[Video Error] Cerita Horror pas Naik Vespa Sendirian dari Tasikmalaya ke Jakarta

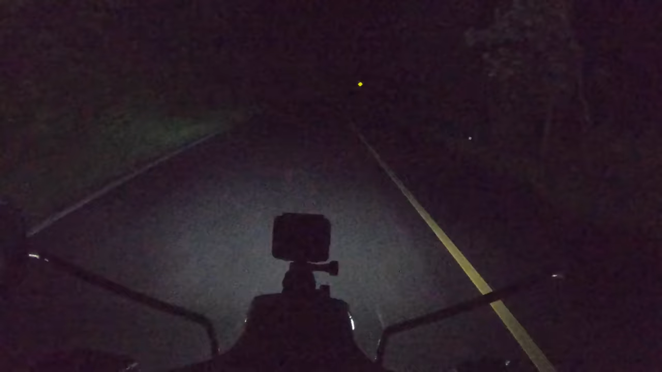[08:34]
Lumbir Itu Gue Kotel Evry Itu Nyium bau kemenyan Yang Sangat menyengat Di daerah Perhutan-hutanan gitu Lakunya jalannya Nikang-nikung Gelap Itu Bau Kemenyan yang menyengat Cuma ya Udah
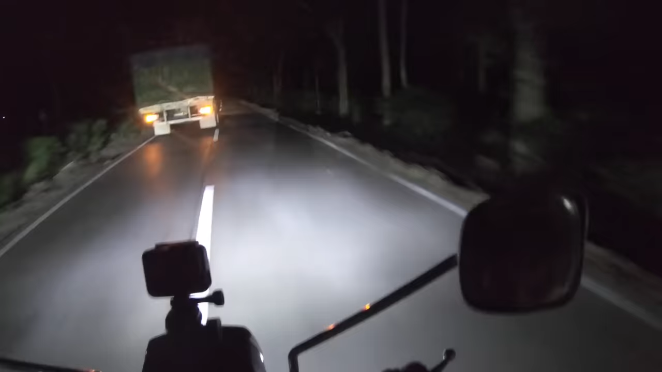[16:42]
Gue nolah ke belakang Ternyata ada truk Gue ikutin truknya Dan gak lama kemudian Gue Sampai di Apa Gapura Dan abis itu Gue liat pemukiman Gue happy banget
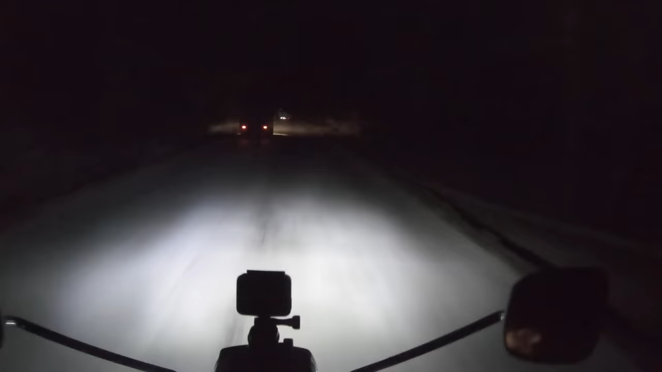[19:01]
Daerah gelap bentar Terus ketemu pemukiman Daerah gelap bentar Ketemu pemukiman Semuanya ada Aman Cuman di bagian hutan Di bagian yang gue hilang Itu nggak ada Disitu gue cuman